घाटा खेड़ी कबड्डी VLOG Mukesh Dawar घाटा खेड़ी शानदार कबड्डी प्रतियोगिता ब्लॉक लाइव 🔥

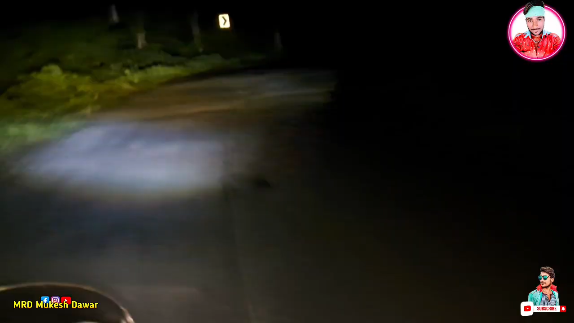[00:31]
सुंसान रहा है आगे पीछे कोई नहीं है भाई साब बोरी दुलकुट के जंगल में इतने बड़े बड़े बेड़ और देगी है आगे और